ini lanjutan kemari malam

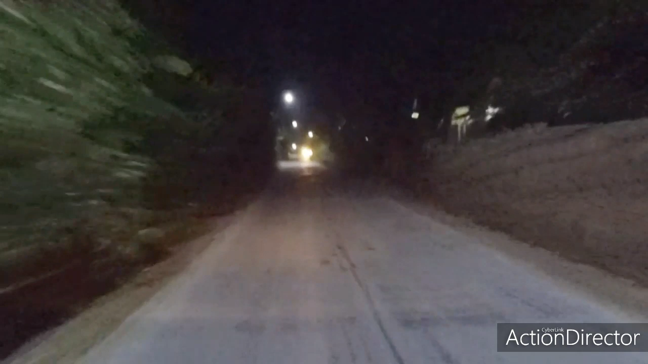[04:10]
Jam segini udah sepi, ya, terus jalan menyelekro. Jalannya selekro. Kalau motor buat kecepatan tinggi itu enak. Tapi kalau jalan masih rame, kalau kecepatan tinggi gak enak.